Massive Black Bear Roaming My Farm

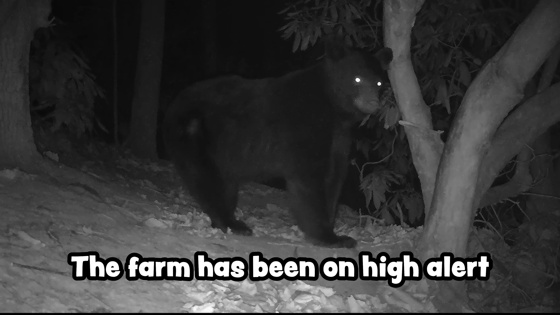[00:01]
Farm has been on high alert because we've had a black bear sneaking around Well,